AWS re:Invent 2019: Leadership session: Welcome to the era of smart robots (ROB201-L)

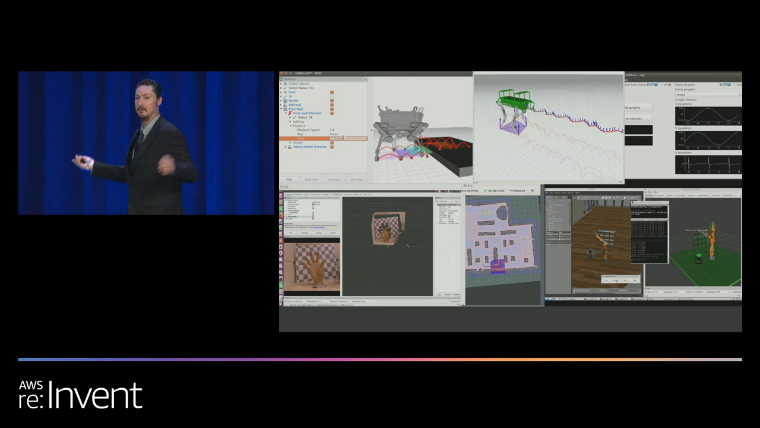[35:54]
RViz and Gazebo got you covered, right? It's not quite as comprehensive, but it's good enough to do the job and it's getting better every day.